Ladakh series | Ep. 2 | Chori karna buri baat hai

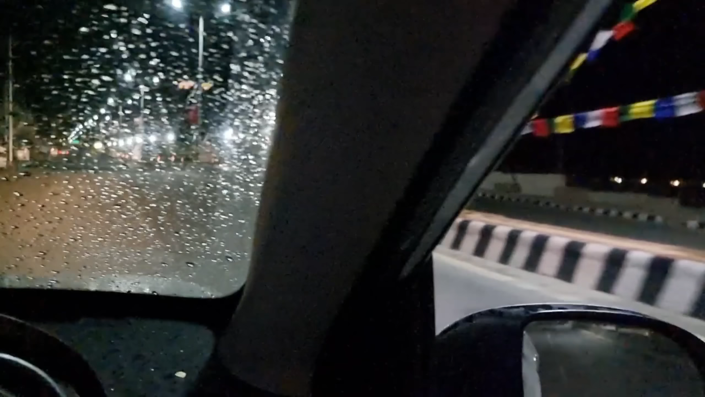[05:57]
दिस इज द व्यू एंड अभी रात को कुछ कर भी नहीं सकते तो होटल ही जा रहे।